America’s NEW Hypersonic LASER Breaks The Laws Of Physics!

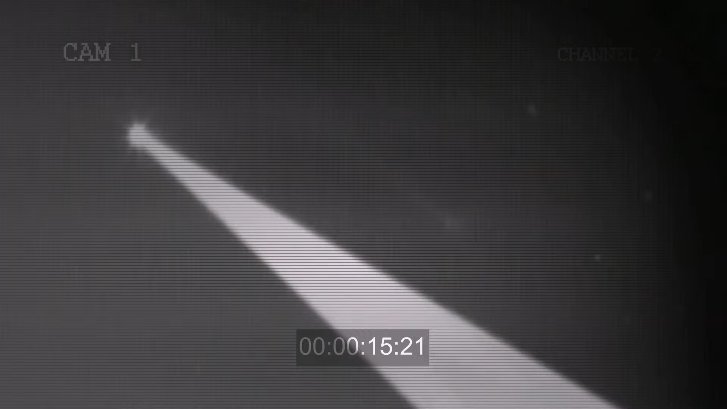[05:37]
the missile rises above the clouds the abl will focus a 15-inch wide laser beam on its surface this
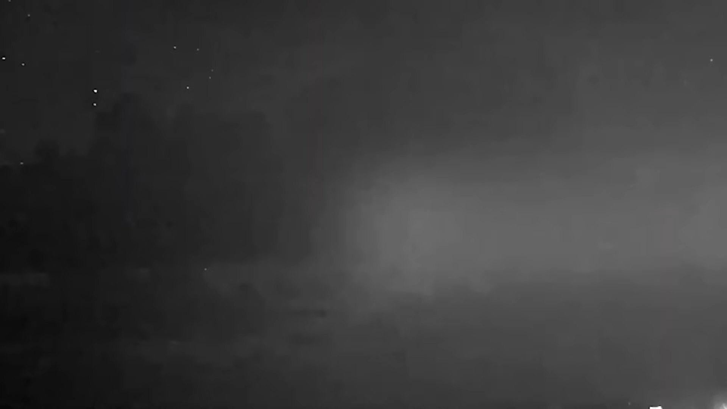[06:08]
system uses a powerful laser to heat and destroy a missile
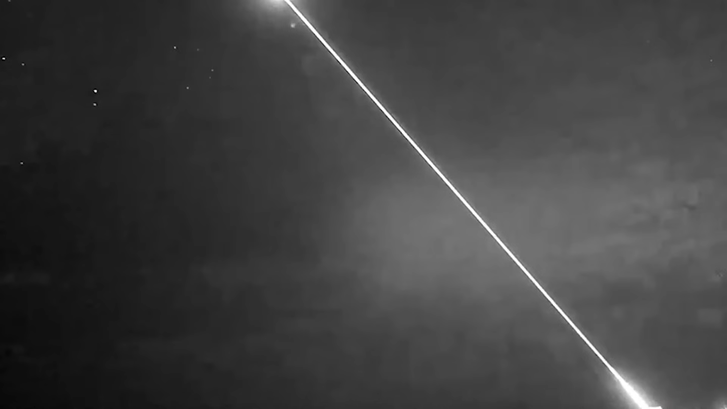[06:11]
surface from hundreds of miles away two